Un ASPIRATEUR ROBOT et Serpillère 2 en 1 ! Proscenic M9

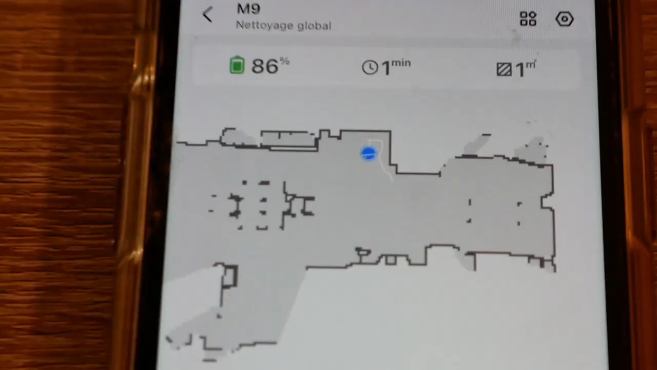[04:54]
On est sur la table et on a sa position en temps réel. Et puis on a les traits.
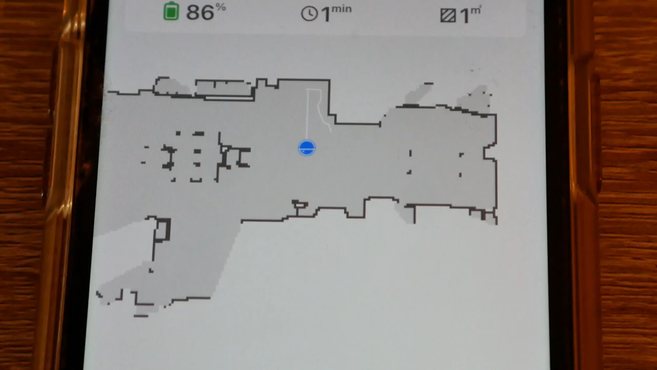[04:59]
J'ai redémarré un nettoyage complet pour voir sa trajectoire.
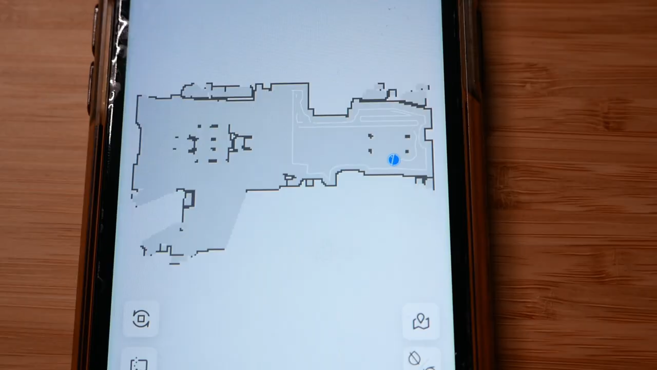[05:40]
Pour l'instant il est bien en train de s'amuser parce qu'on peut voir le trait blanc.
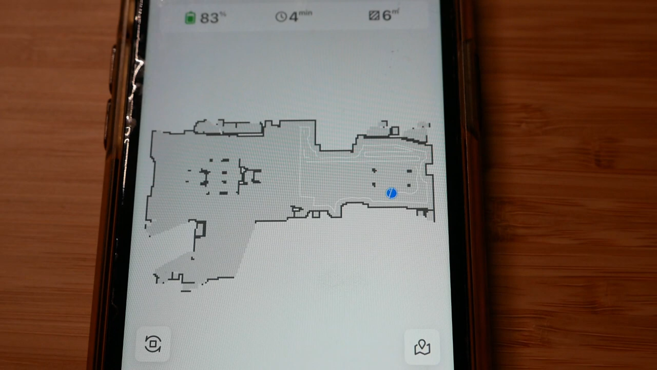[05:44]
Qui signifie qu'il est en train de passer un peu partout. Et puis on peut suivre son chemin. Ici il a détecté des obstacles.
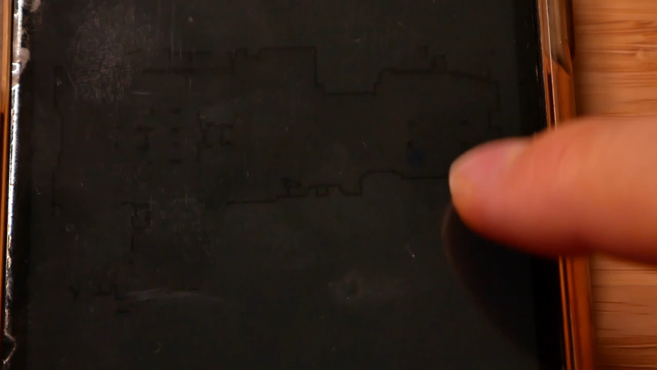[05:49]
Alors on est tout simplement sur une table basse. Et ici sur une table à manger. Et ici un gros placard.
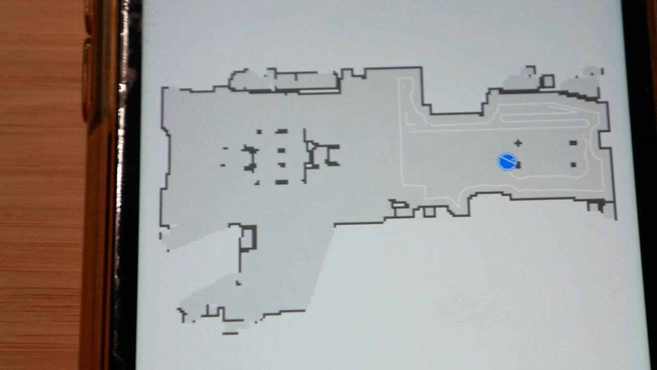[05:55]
Donc écoutez on va aller voir de plus près comment il réagit à certains obstacles.
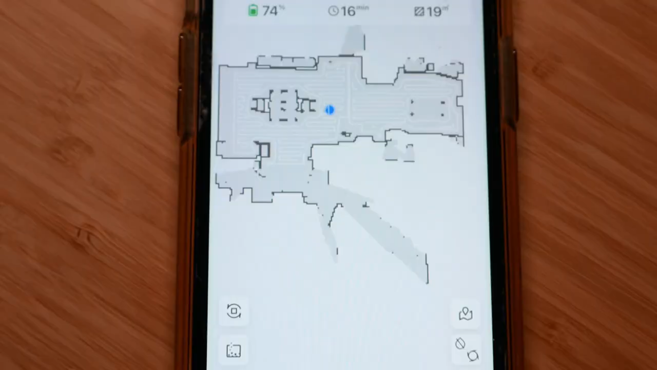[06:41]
Et voici comment il est passé. Vous pouvez voir qu'il a tout passé au crible.
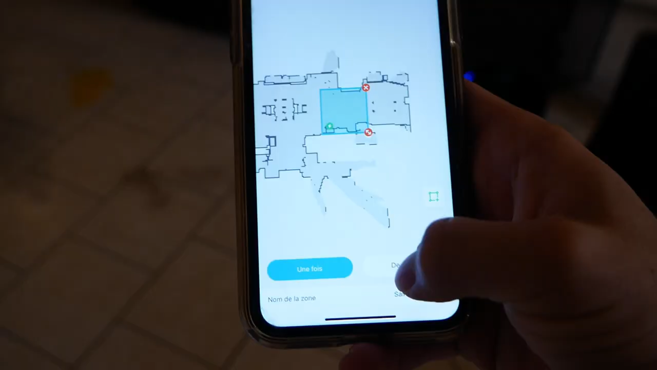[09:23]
Et là j'ai choisi une zone. Je veux la laver deux fois.
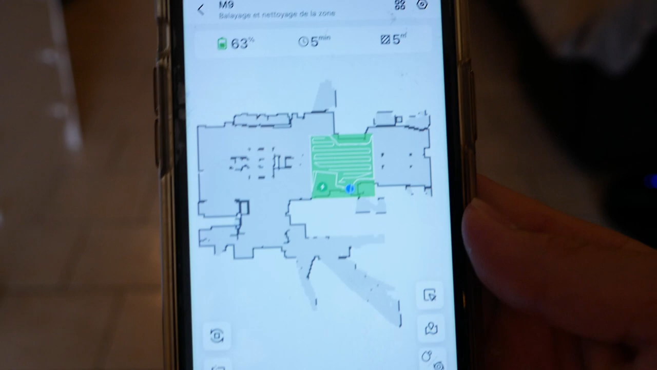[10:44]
On peut voir que bah il a fait bien la zone. Exclusivement la zone.